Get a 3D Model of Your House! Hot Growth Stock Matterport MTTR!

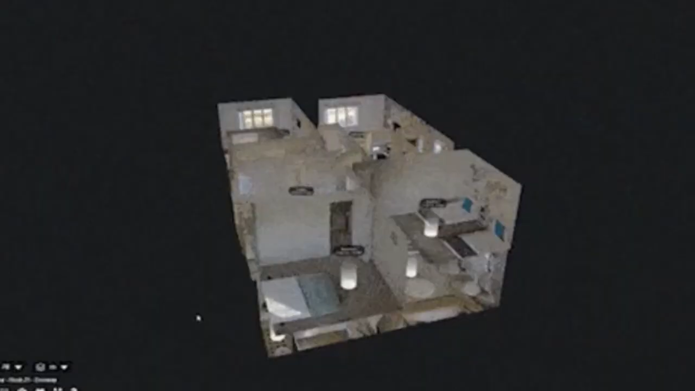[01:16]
look at and evaluate and actually even measure the property.
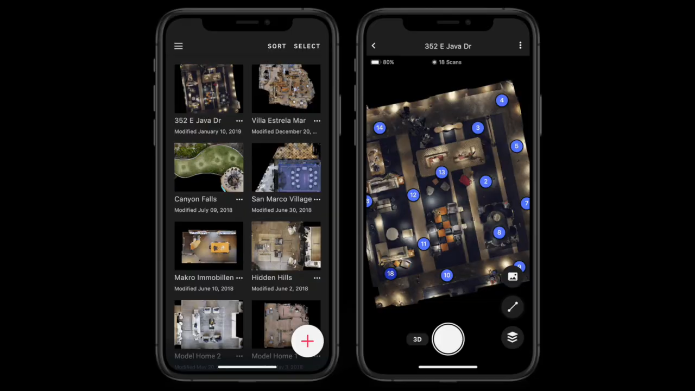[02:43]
Matterport through their application and they will put together a 3d image of your house so you can see what's going on.